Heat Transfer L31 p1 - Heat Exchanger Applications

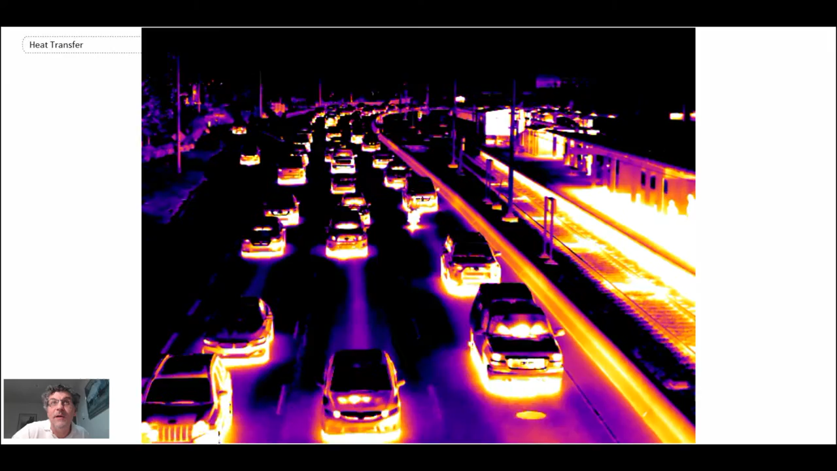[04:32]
If you look at the front of the vehicles, you'll see kind of a lighter temperature that signifies heat. That one doesn't have a lot of heat in it, but there are some that do, and that would be the location of the radiator that we have in the vehicles.
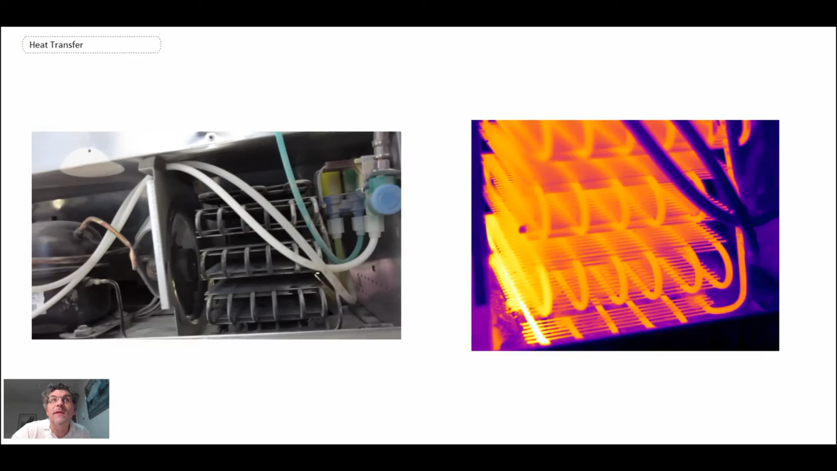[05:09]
And here we can see a refrigerator. This is one that has the compressor and the heat exchanger in the bottom. You can see the IR camera. There's a fan circulating air.
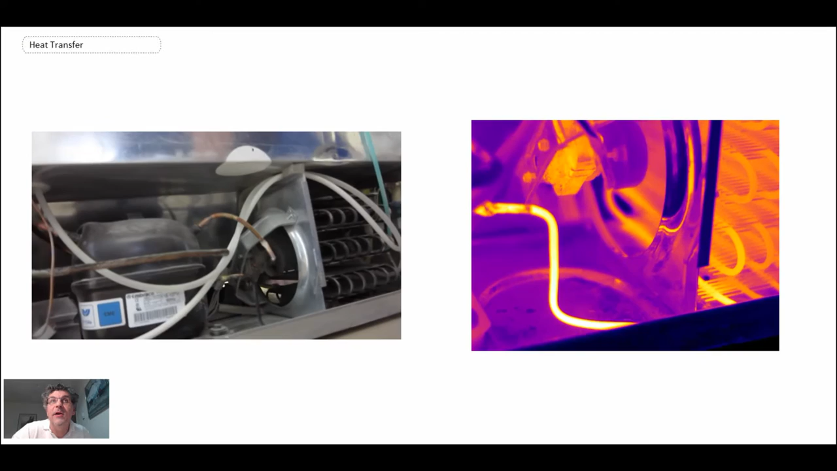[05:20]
So that's a fluid to air heat exchanger. If you've ever stayed in a hotel, I'm sure you've heard this all night long.